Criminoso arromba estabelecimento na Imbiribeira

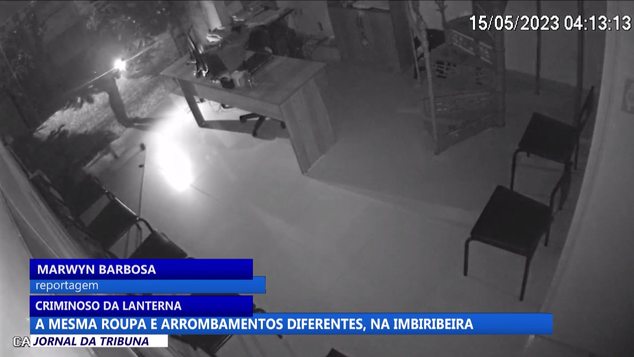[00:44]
E do mesmo jeito. Repare que é assim que ele entra no estabelecimento, começa a rastejar.
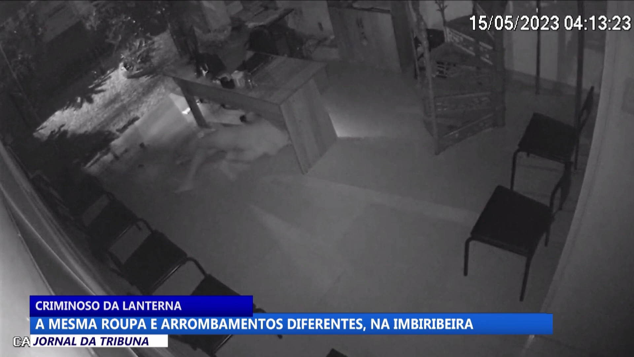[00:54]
Contando com a ajuda da lanterna, ele vai até um móvel e retira um computador. O material é deixado no chão. O criminoso só levanta para subir a escada.
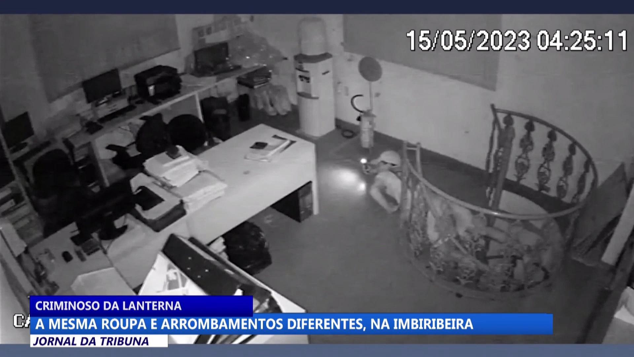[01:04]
Na parte de cima, ele volta a vasculhar tudo que ver pela frente. O criminoso vai para outro local, onde continua a procura do que furtar. Rastejando de novo, o homem foge do imóvel, levando dinheiro e objetos. Falou de R$ 2.150,00, objeto como dois celulares, ele levou também um par de sapato.